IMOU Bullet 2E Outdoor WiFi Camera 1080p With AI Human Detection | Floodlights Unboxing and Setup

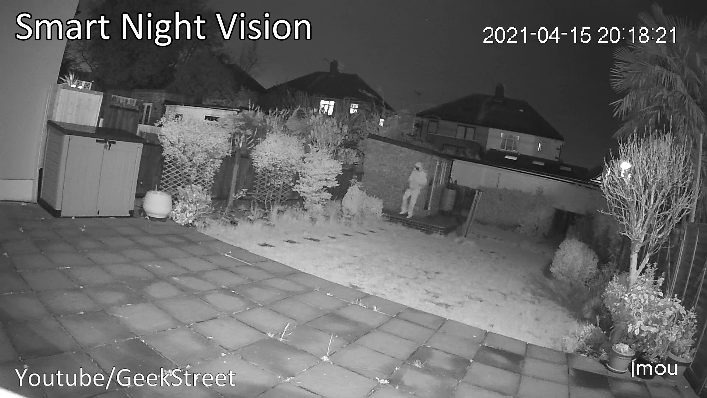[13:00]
ghosting on this picture quality even at the distance looks good i've got the same sign in my hand and that's not visible until the lights come on you can see the spotlights come on on there and going back there you go you can see it obviously brightness levels are quite high close up now onto bright color night vision this is where the lights are on constantly you can see for yourself clarity wise it's good coming in a bit closer it gets a bit washed out just because the lights again going back
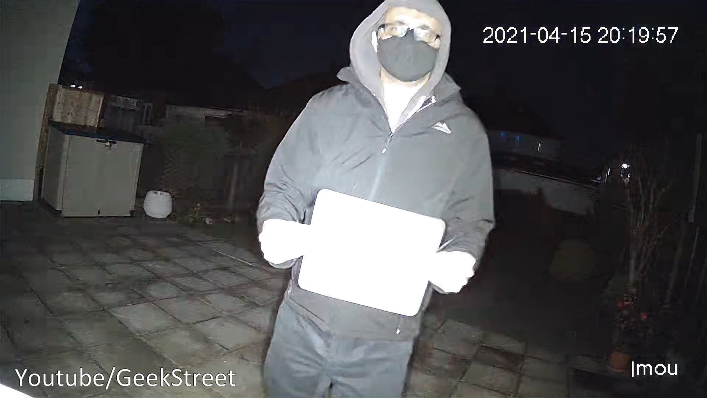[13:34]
you can see the sign clearly obviously the person standing there is clear infrared night vision again clarity levels are good on here no ghosting and coming in close again the
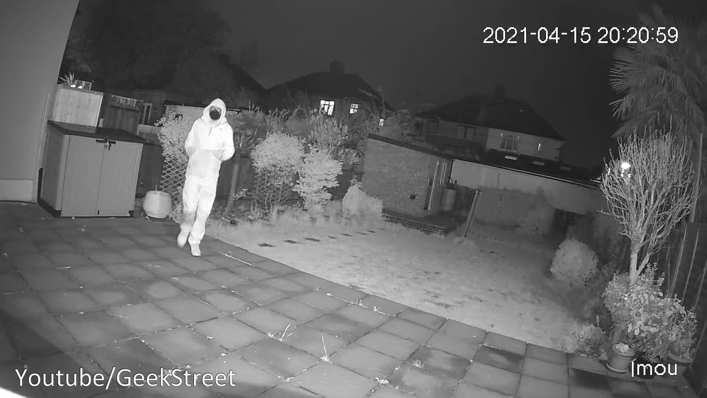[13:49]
writing on the sign isn't visible but quality is good you can see for yourself
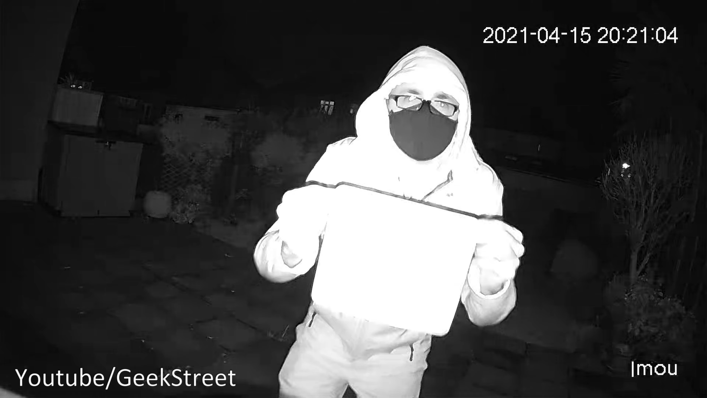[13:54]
now this is spotlights off colored night vision and it does say colored night vision but it wasn't colored you can see for yourself but still clarity levels are good on here i guess it's trying to pick up any sort of ambient light on there it was quite low anyway in that evening
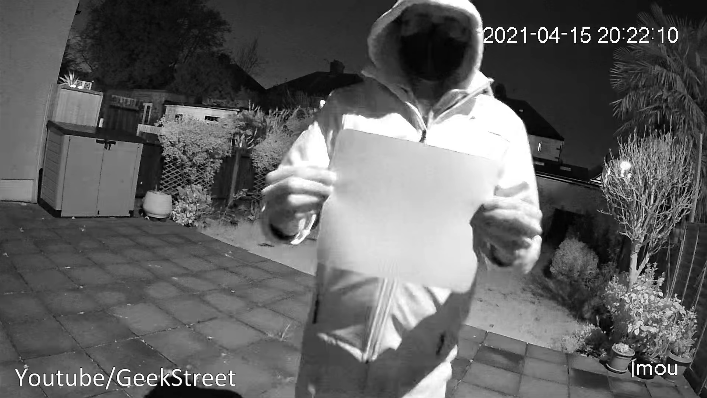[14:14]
writing's not visible on that but picture quality is good
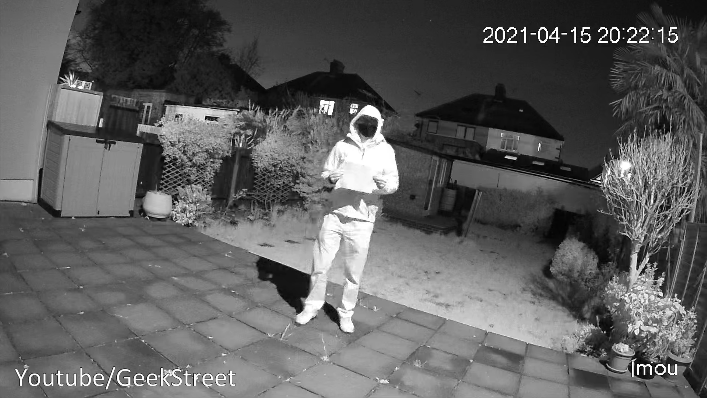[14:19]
so in summary a really good outdoor security camera with lots of functionality positives wise daytime and nighttime footage